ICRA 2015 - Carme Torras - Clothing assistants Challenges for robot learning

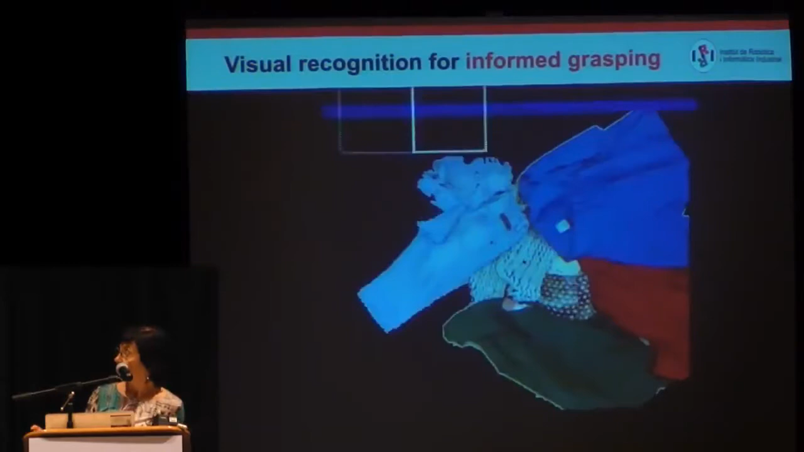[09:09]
For this, as I said, in execution, we, through a sliding window approach,
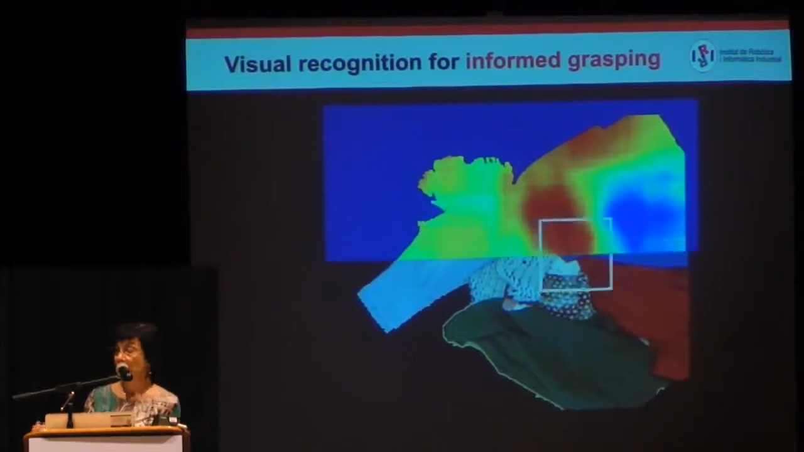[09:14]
compute the descriptor for every super pixel that gives this